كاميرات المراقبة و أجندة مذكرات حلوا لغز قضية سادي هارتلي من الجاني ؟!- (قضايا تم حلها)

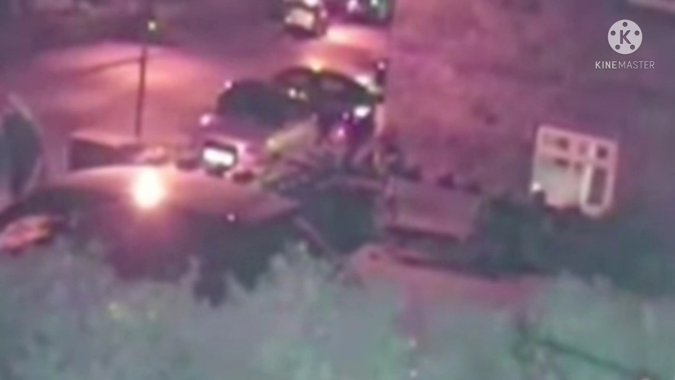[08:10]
من قدام بيت سادي وتبعد وترجع تاني تعدي وتتركن وبعد كده تمش تاني فطبعا العربية دي لفتت انتباه الشرطة جدا وبعد كده في يوم الجريمة العربية جات وقفت